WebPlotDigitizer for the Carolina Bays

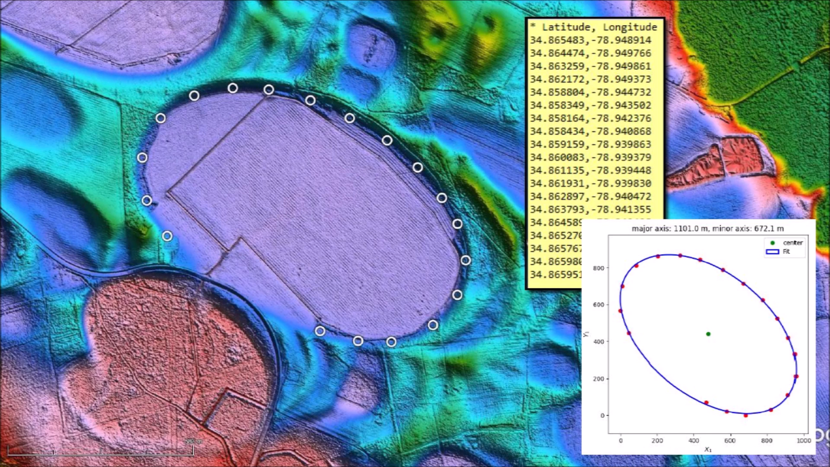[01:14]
just taking single measurements of these dimensions with a ruler tool from Google Earth. I wanted to find a program to plot the points of LiDAR images that I already had on my computer without having to go back to Google Earth.
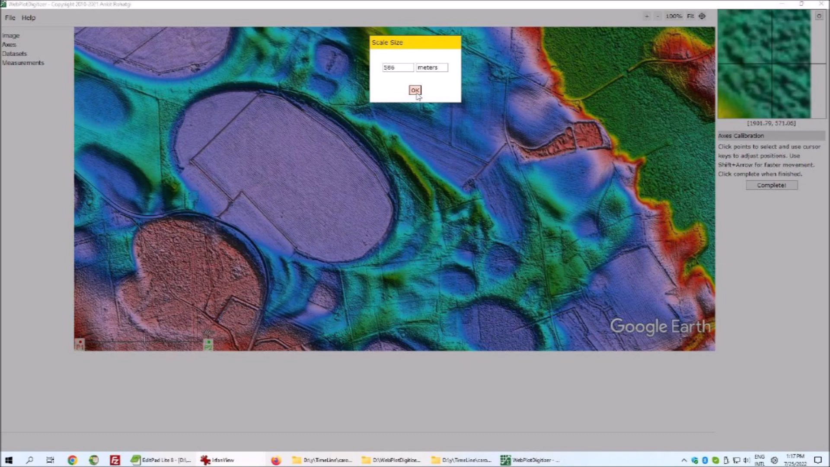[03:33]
Next, the program prompted me for the scale size measurement. In this case, the scale bar indicated 586 meters. It was then a simple task to run the cursor along the perimeter of the Carolina Bay. Each click created a coordinate pair. A small square on the right of the screen magnifies the position of the cursor for more accurate positioning.
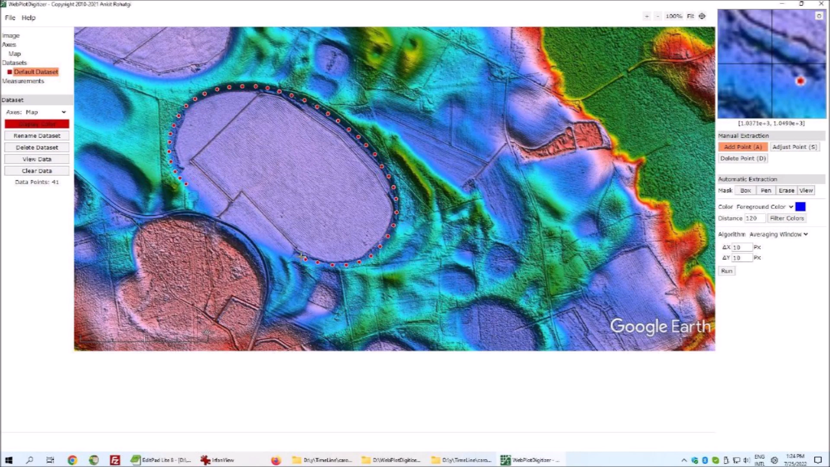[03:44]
It is possible to delete points that are misplaced and then add points at the correct location. The data points can be displayed by clicking on the View Data button on the left of the screen.
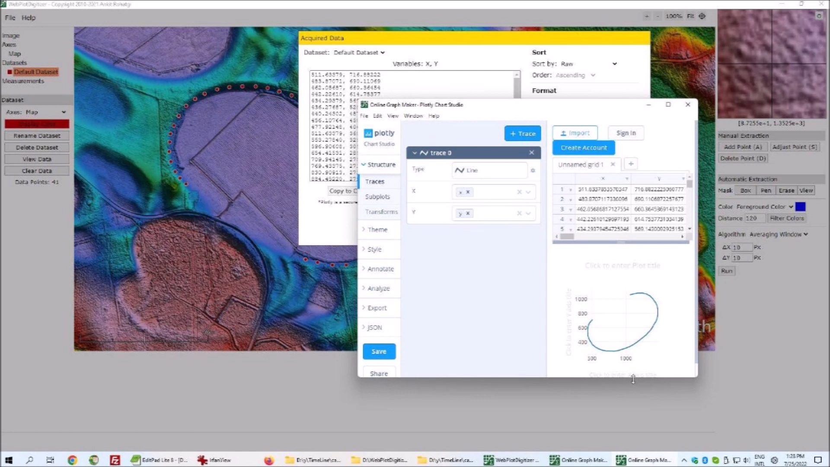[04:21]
which assumed that the origin of the map was at the top left of the image. For this reason, the image displayed by the plotting program was a vertical reflection of the LiDAR image.
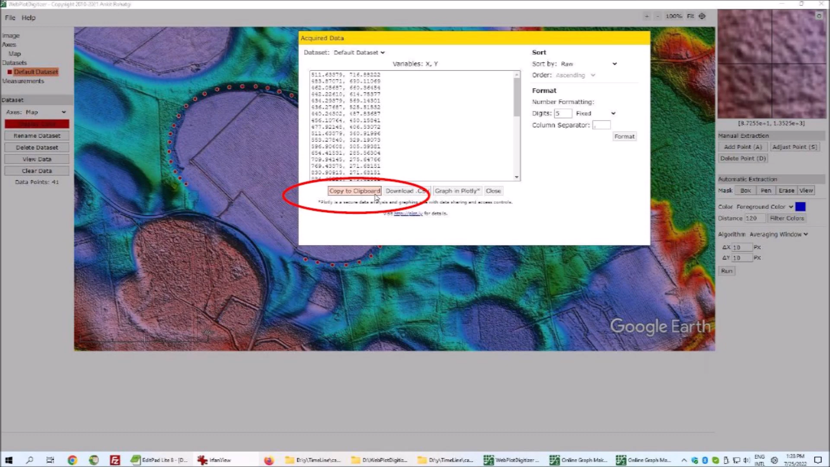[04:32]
I copied the coordinates and pasted them into a spreadsheet.